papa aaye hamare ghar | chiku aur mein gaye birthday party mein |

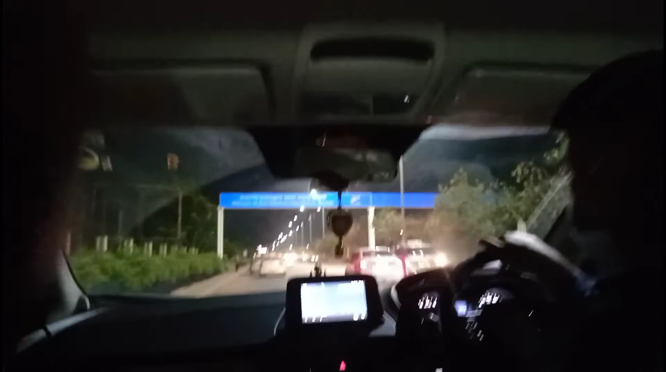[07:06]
और ये ऑलमोस्ट एयरपोर्ट पहुँचने वाले हैं तब का है, तो आप सब देख पा रहे हो ये जो वहाँ पे मेंटेन करते हैं ना गार्डन वगैरह,